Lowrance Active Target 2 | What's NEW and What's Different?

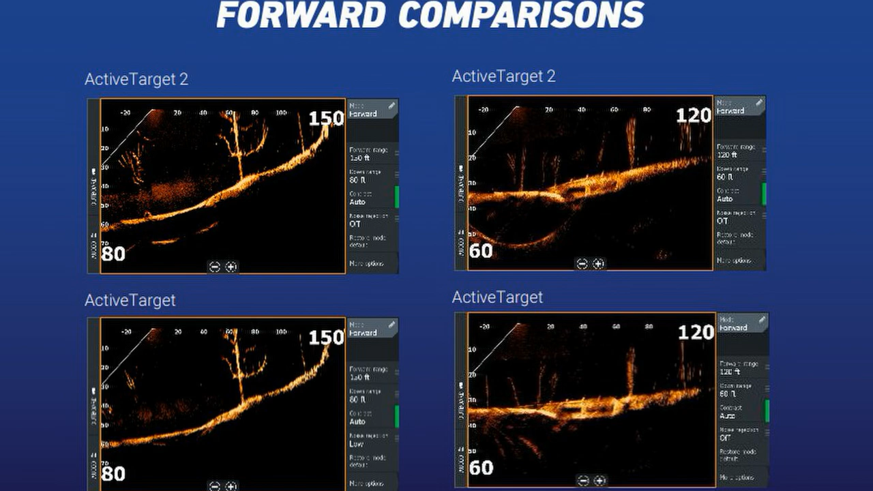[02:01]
Here's what Lowrance had to show for their comparisons of their Active Target versus Active Target 2 system. Same lake, same spot, same time, just two different transducers. And look at the difference of this. It's absolutely astonishing and it's great. You can see so much more detail. Just think about it.
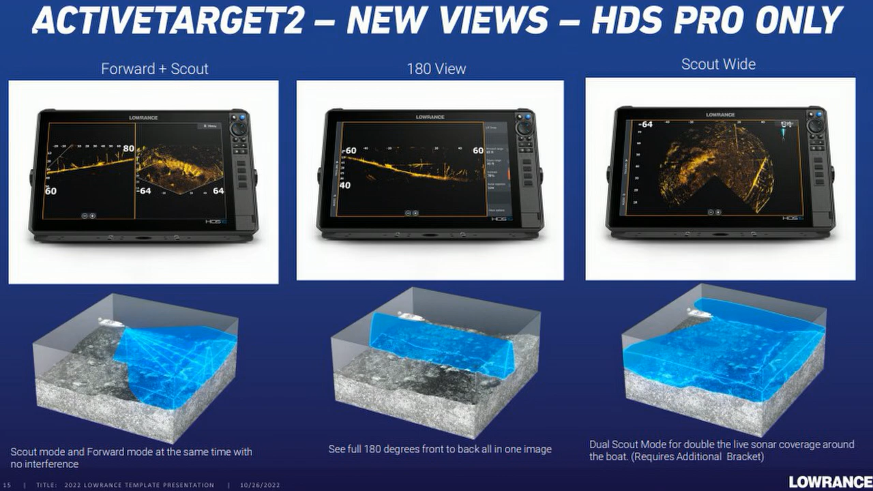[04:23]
If you see on the image I'm showing, you see the blue, that's the area that it's showing that it would cover. And you can see the amount of coverage that the scout wide view has. And it's only available on HDS Pro units only. So, be sure and check them out.